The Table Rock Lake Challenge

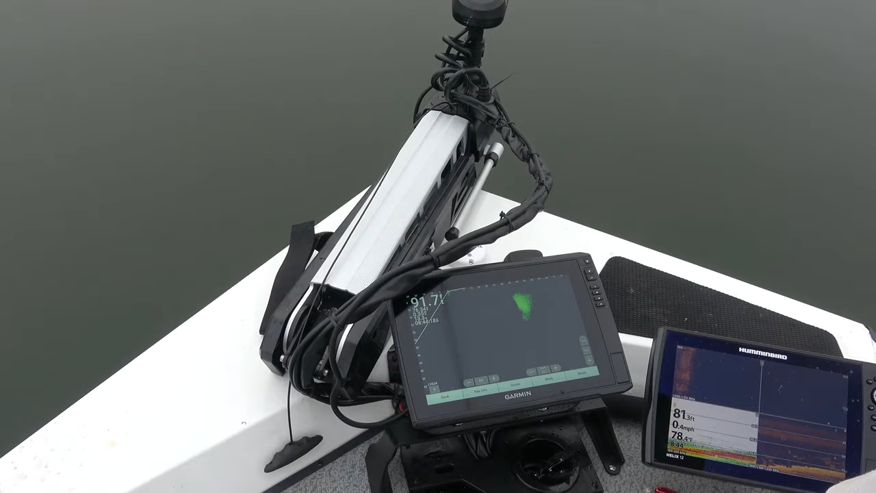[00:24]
side imaging, and of course the big game changer is the live imaging. So you'd think we'd have no problem catching fish. In fact, do they even have a chance against us?
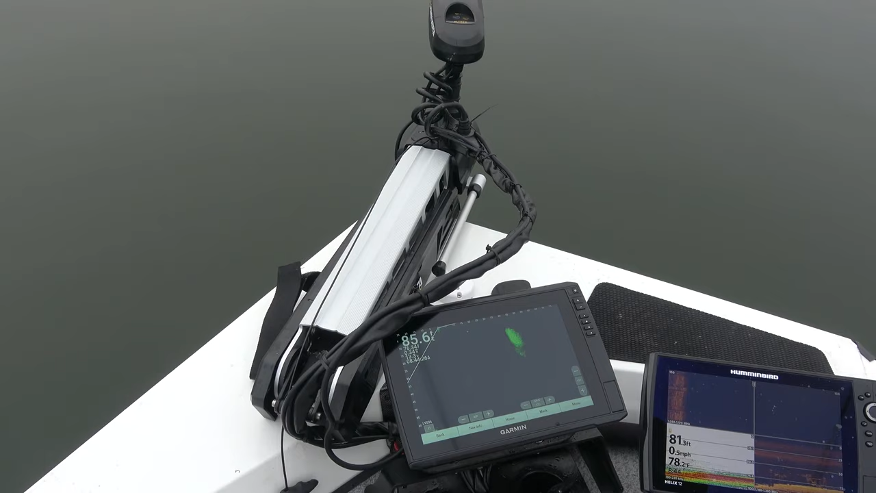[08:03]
If you've got live scope and you're coming to tail rock, this is how you're going to catch them out here suspended is find a ball of bait and run your ky-tech through it under them and hope they bite. That's what just happened with that last fish. And we've got a couple of fish swimming into this right here on the back side.